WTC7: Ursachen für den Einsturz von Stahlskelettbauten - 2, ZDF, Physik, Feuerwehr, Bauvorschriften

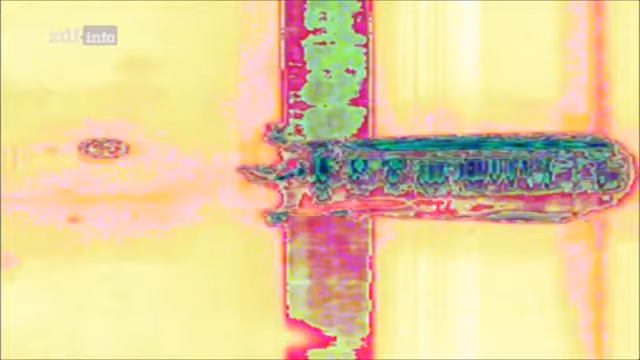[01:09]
Mit gefüllten Aluminiumbehältern wurde der Aufpeil eines Flugzeugflügels auf einen Stahlträger simuliert.
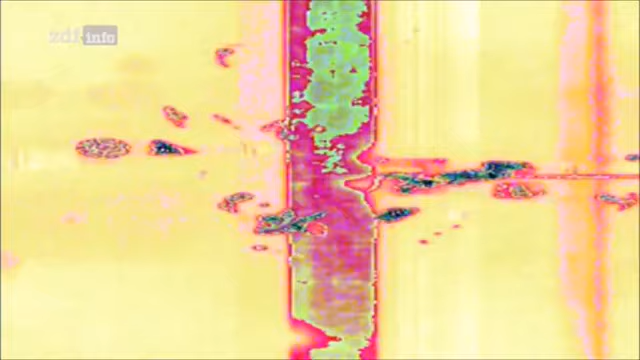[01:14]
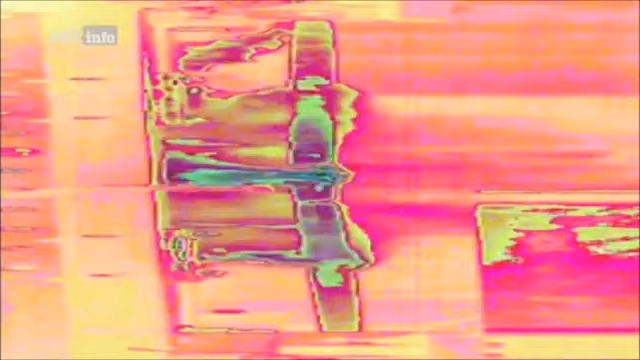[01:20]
Wärmebildkameras dokumentierten das Verhalten der Flüssigkeit.
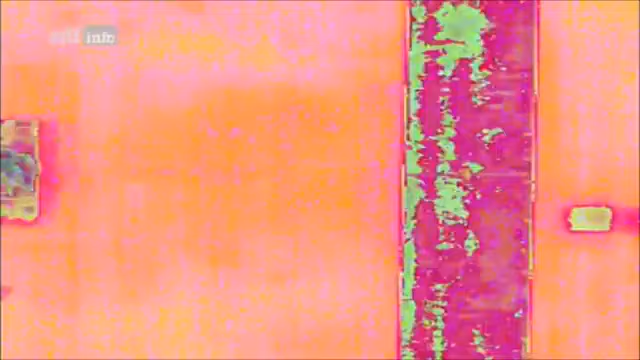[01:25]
Die so gewonnenen Daten flossen in die Simulation mit ein.